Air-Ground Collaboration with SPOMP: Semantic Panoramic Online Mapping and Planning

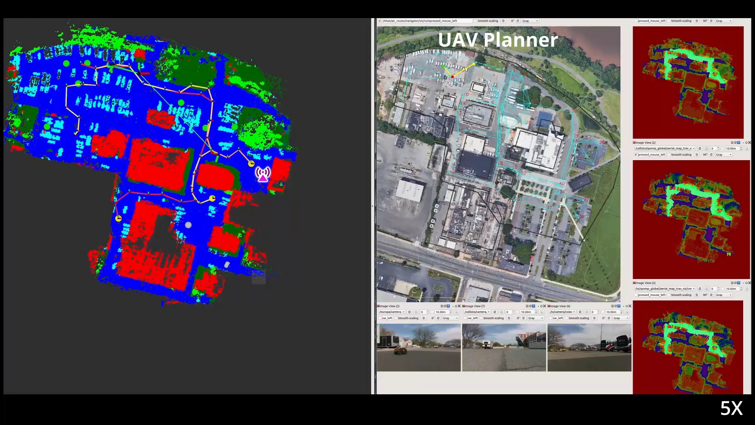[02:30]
Now that it has successfully synchronized with that robot, it plans back to where it was, and then continues following a pre-planned coverage path. It will do this for a set duration before seeking out a different UGV to communicate with. In this way, the UAV acts as both an explorer and a communication relay for the ground robots. If you draw your attention to the three robots' traversability maps on the right, you note that UGV2 is currently exploring to the west.
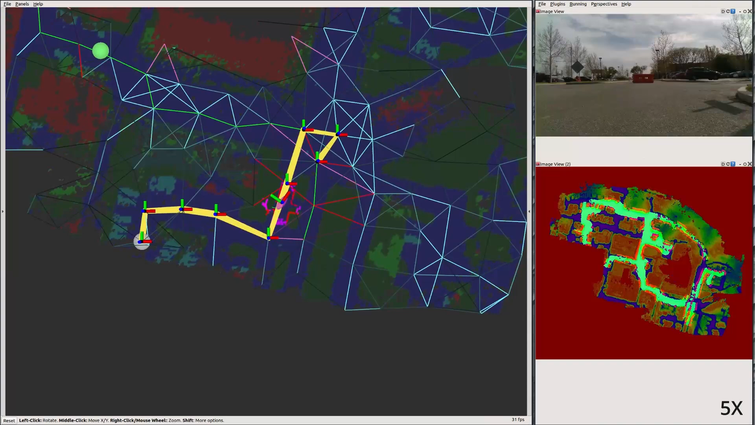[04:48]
Once it has found this route, it follows it to autonomously navigate to the goal.
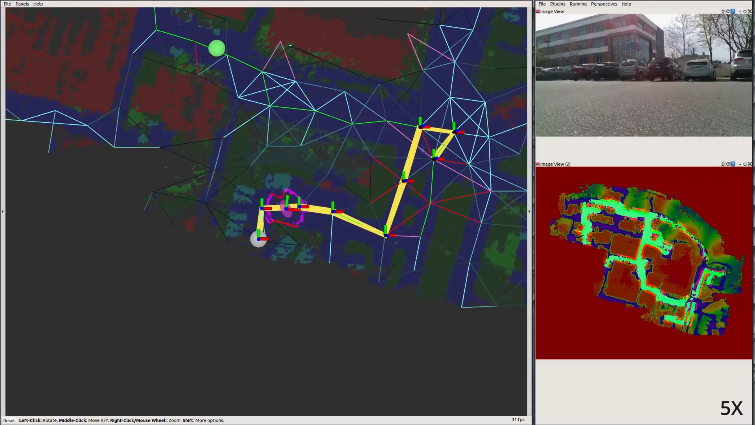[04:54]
In order to return, it now just backtracks on the graph edges that it now knows to be traversable, doing all this autonomously as well.
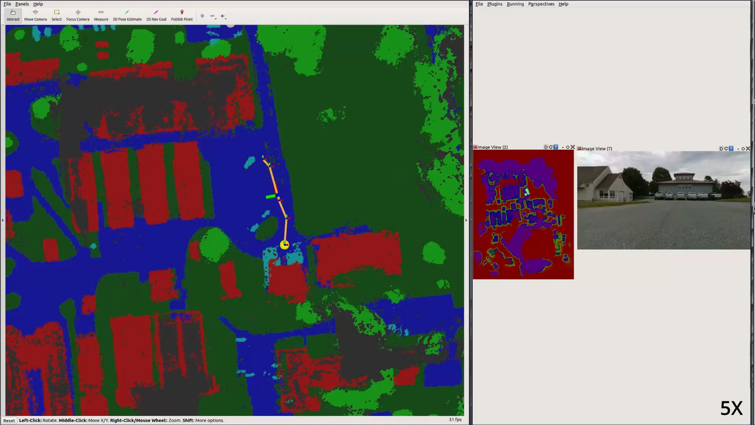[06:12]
Note that this robot's initial global plans look somewhat odd, due to the minimal terrain experience that it has.
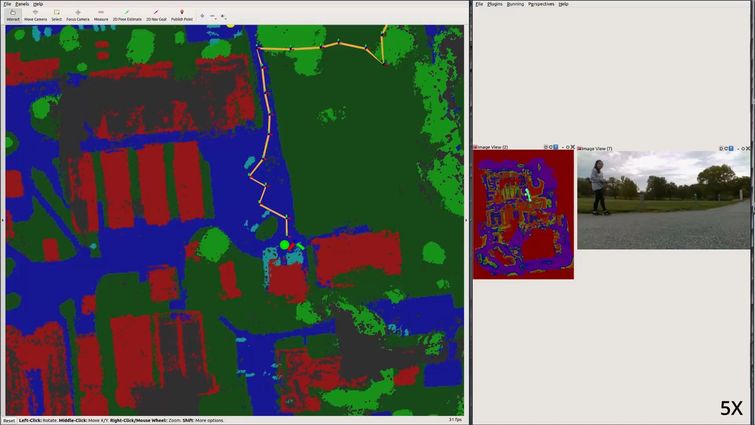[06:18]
However, the robot quickly learns that roads are good to drive on, and comes up with a more logical route.